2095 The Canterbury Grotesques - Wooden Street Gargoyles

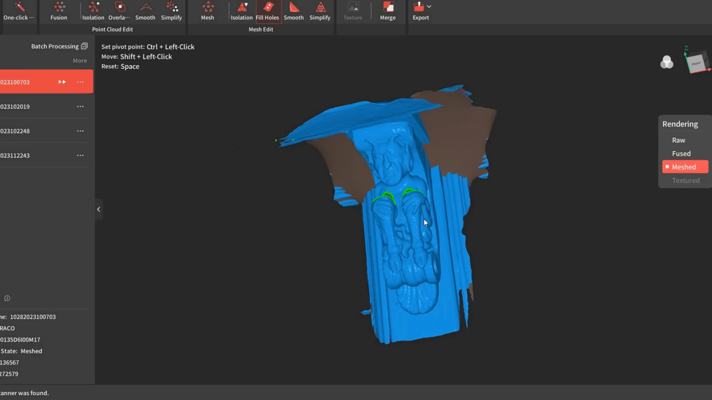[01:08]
Okay put into the computer and this is the first one. If you notice actually it's a frowning face and there were two of them. There was one with happy and one with sad and of course it's outside a place of entertainment. So these are very much traditional ideas.
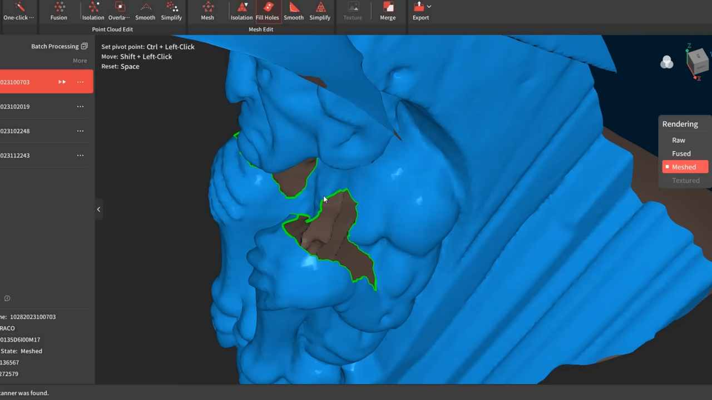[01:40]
And we've got these two massive holes in the top there. If we click fill holes, apply the
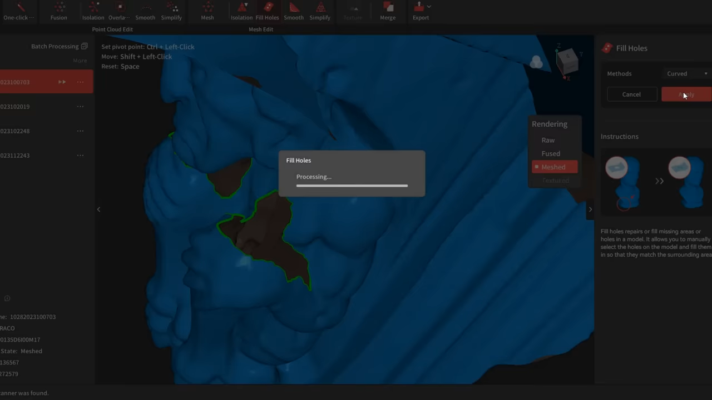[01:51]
curved plane to it, then it will fill those holes for us. So fill holes, detect, it'll find them, click them and apply.
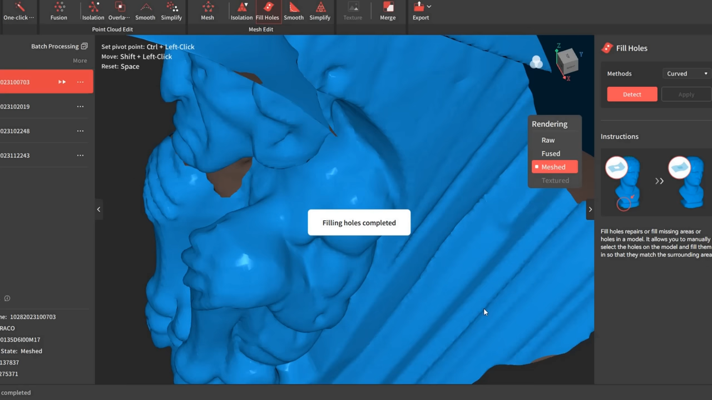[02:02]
And it will fill that hole for me. And we can go around doing that with all the holes that we see.
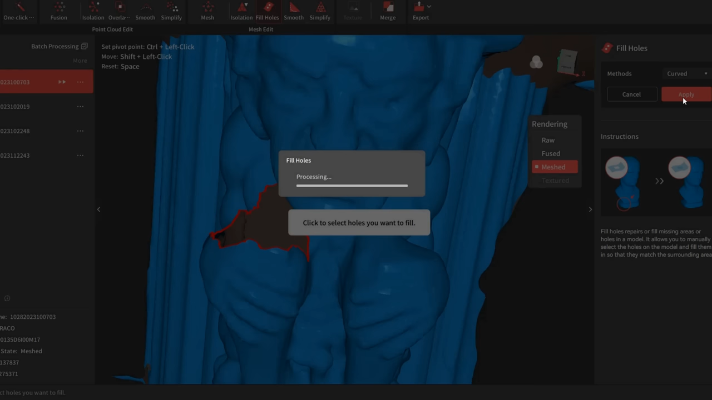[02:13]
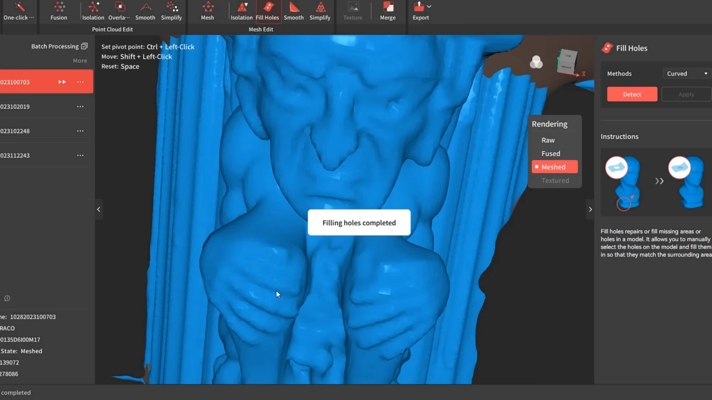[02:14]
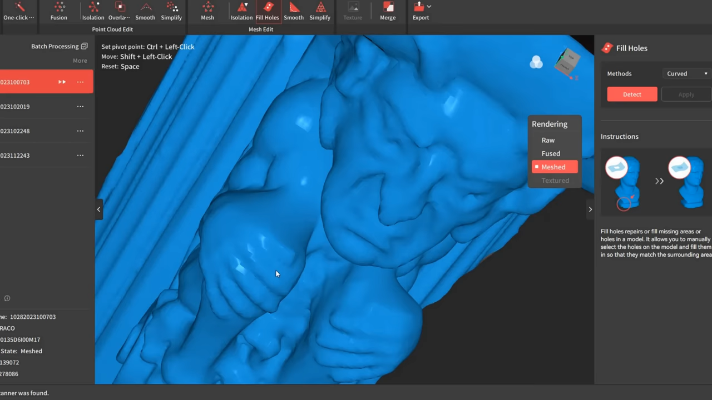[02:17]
And that will repair the model. Then when we've done that we can export it and then we can move on to the next one.